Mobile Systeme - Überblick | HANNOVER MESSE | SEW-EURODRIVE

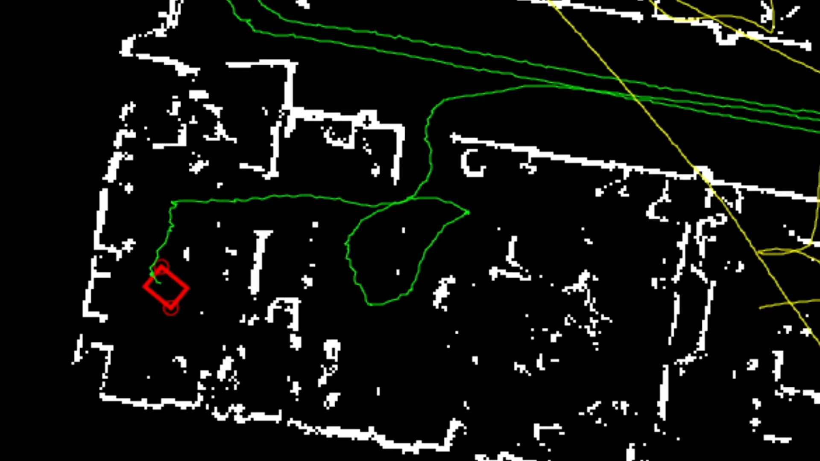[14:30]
Hier sehen wir das Fahrzeug, wie es durch die Halle fährt und dabei aufzeichnet, wo sich Wände und Ecken und andere Konturen befinden. Diese Aufzeichnung wird im Fahrzeug einmal abgespeichert und später, wenn das Fahrzeug wieder an diese Stellen kommt,